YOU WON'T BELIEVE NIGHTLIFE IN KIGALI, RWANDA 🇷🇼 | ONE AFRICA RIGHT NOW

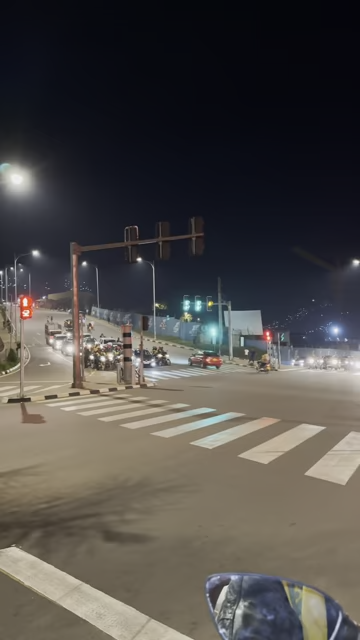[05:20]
They're well-organized, waiting for the lights. They're waiting for the green light to come, and then we're going to step out. Oh, my God. Come back here.